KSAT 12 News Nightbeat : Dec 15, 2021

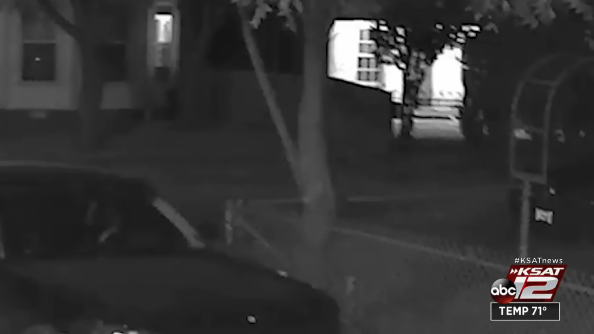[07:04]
You then see a man taking cover behind a fence. A crime happening off of Drexel and Hackberry. SAPD says an argument broke out and ended with one man being shot in both legs.